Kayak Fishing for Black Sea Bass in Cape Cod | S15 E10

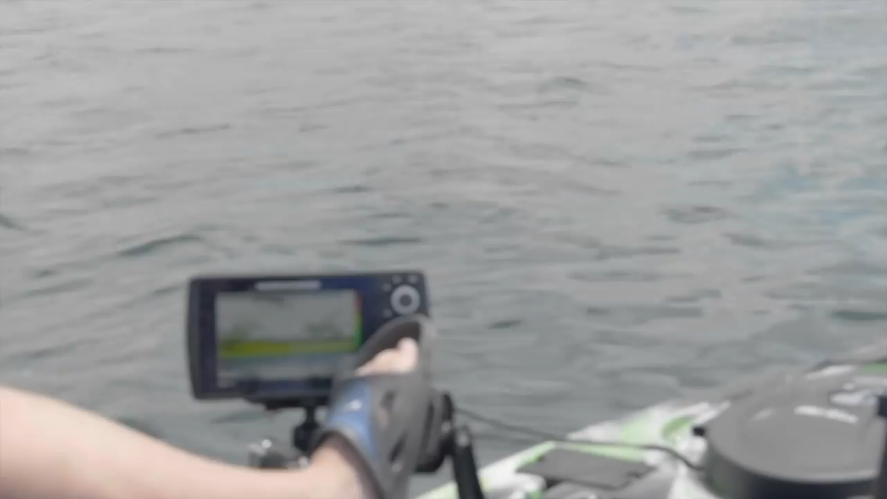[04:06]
Kevin, there is a pile of fish below me right now. Yeah.